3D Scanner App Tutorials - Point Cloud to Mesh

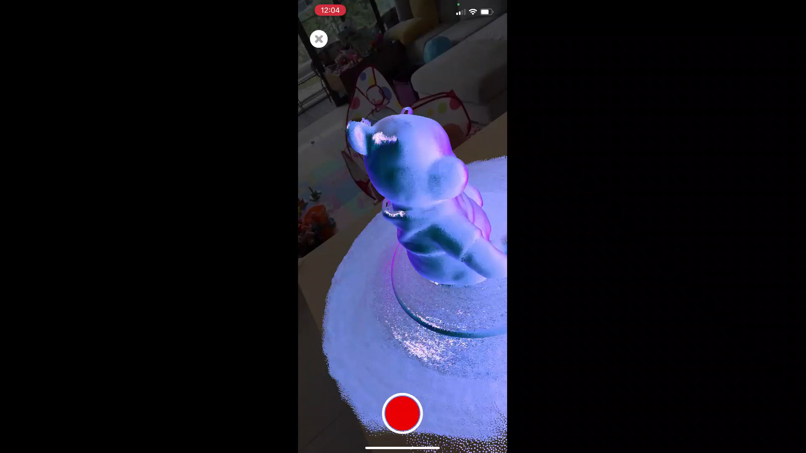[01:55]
Finally I finished scanning and got a good result. Let's set the outer Debian.
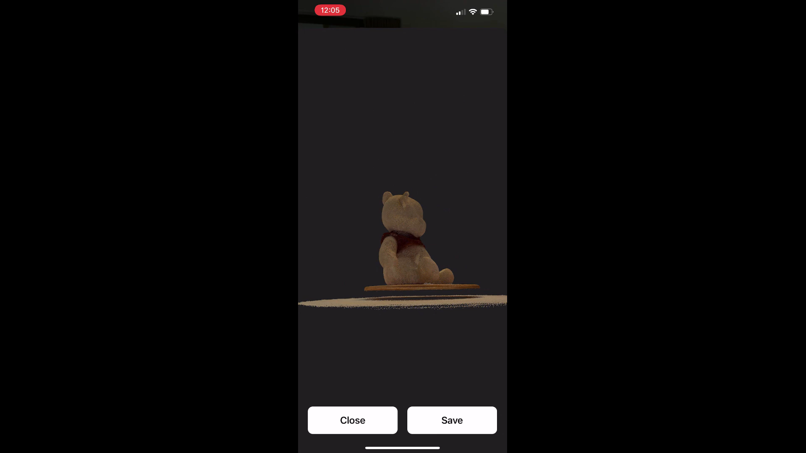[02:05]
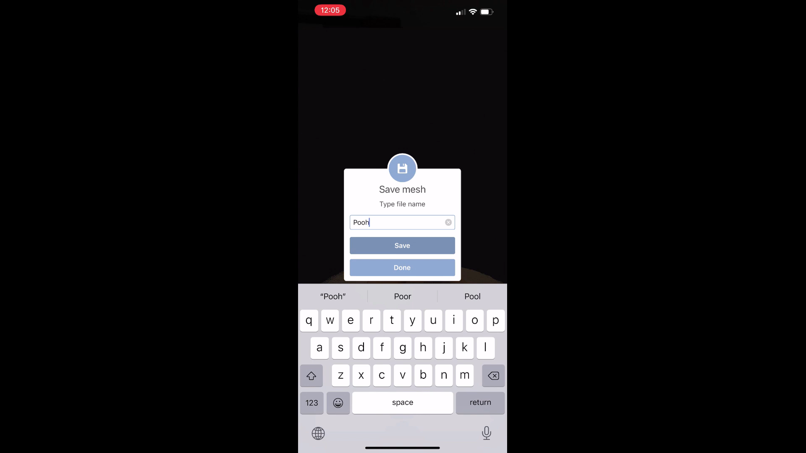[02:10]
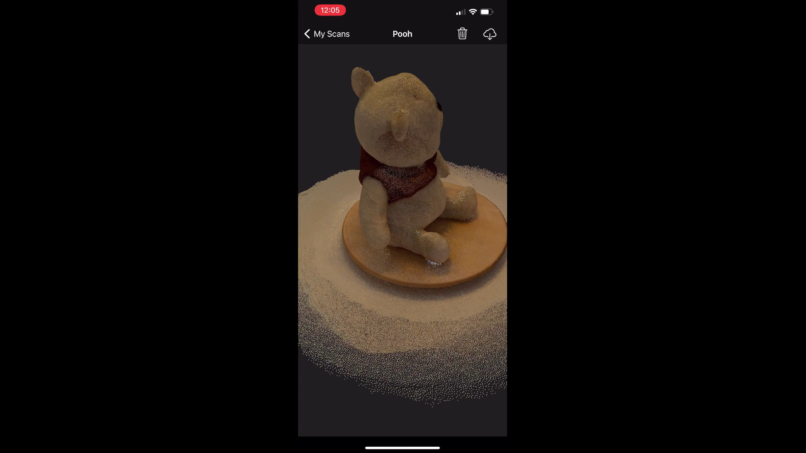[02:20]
Okay, now we need to send this scan to the computer.
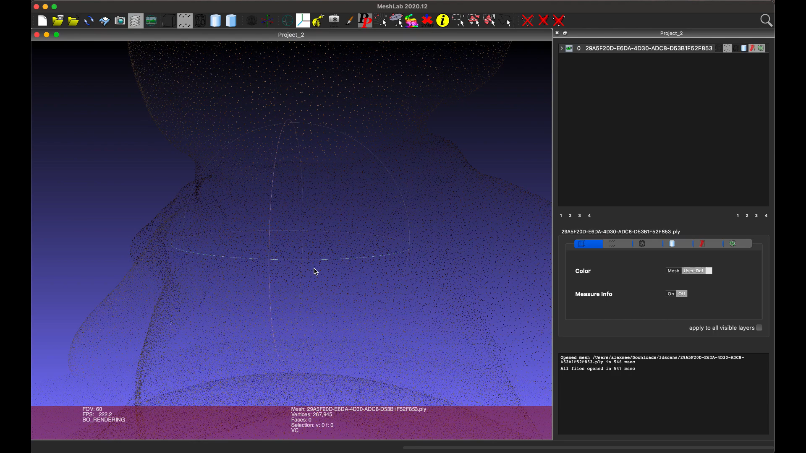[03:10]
DaddyBears looks good, but still it is a cloud point and we need to make three simple steps to tune into the full mesh.